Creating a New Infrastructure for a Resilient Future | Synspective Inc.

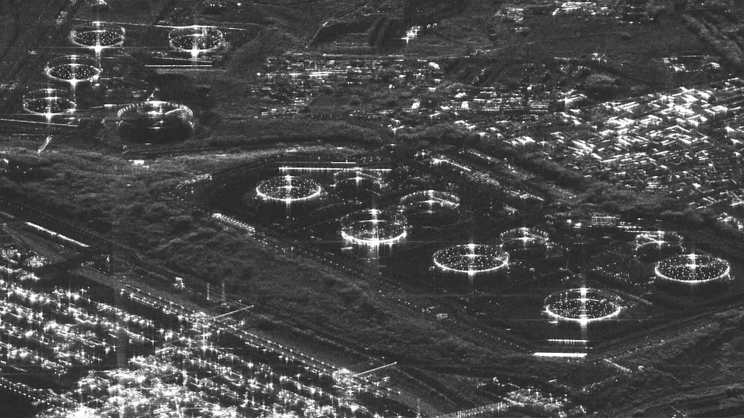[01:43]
because for example in SAR, where we take two images of the same location,
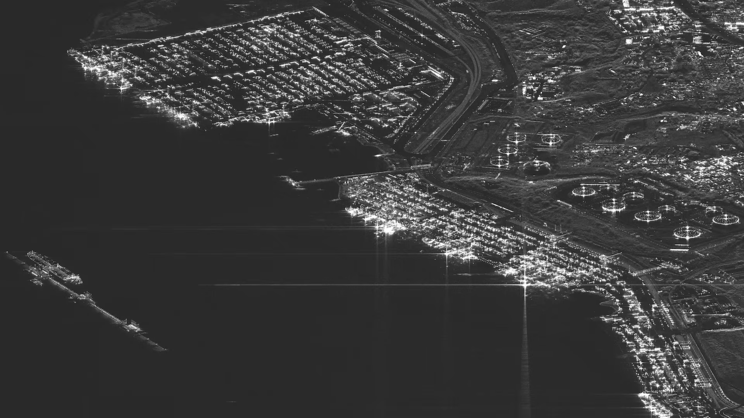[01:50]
we can measure how much the distance of any object changes with respect to the satellite.